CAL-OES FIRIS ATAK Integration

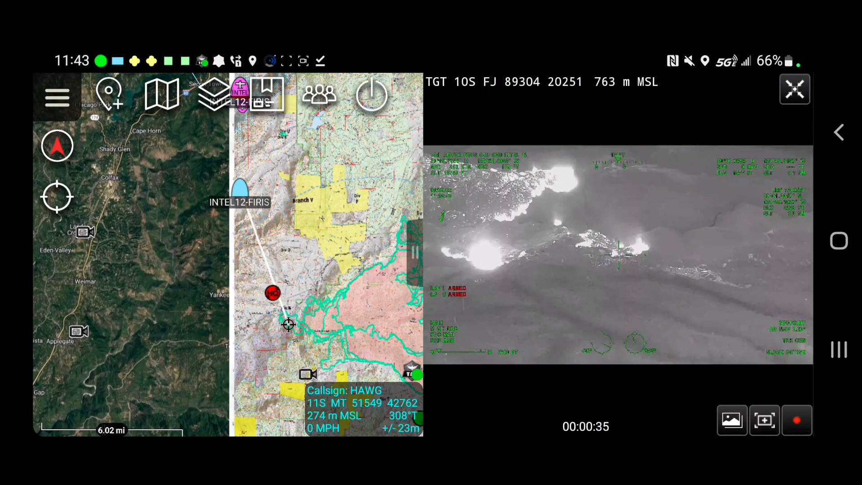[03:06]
It's about four seconds behind where the actual aircraft is. Now we're getting live position of the aircraft and then also the sensor, where the sensor is on the ground.
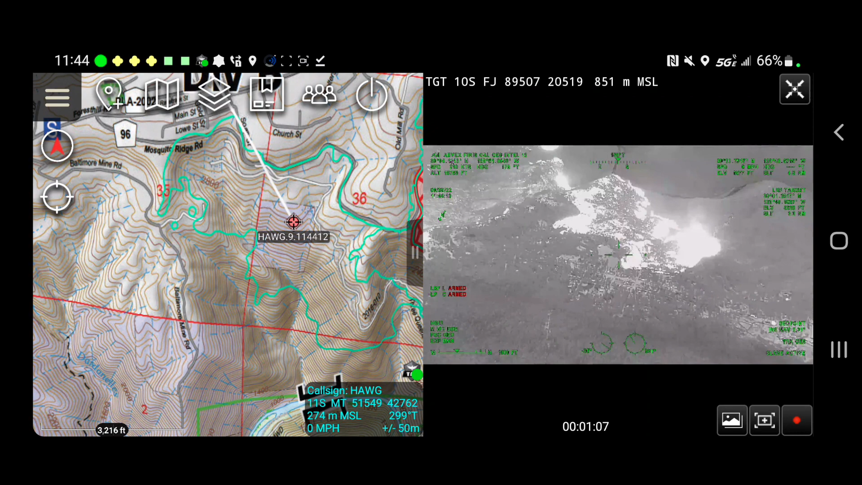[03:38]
I can also lock on the SPI as well.
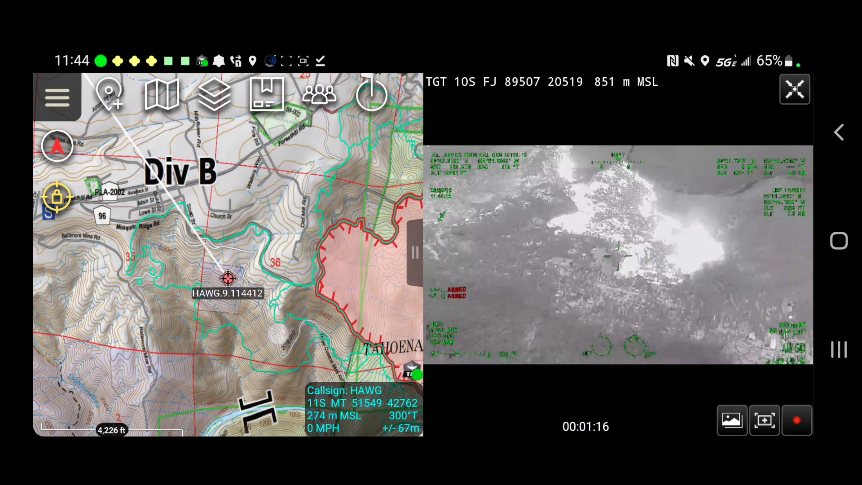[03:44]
So I can choose to, you know, keep that sensor point of interest in lockstep with the map as they fly around. So again, this is just one of the great things that ATAC does for situational awareness.
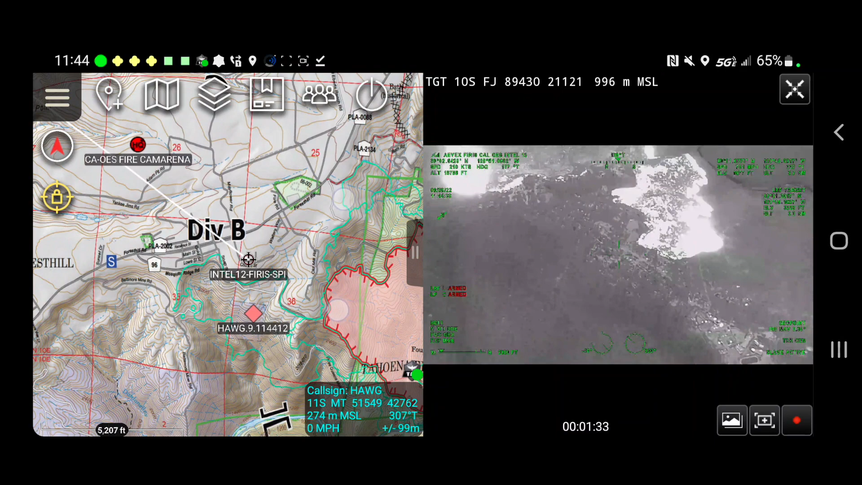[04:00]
You know, I've got the Ops map produced by the incident. I've got other TAC users. I've got this, you know, Eldorado National Forest engine out here,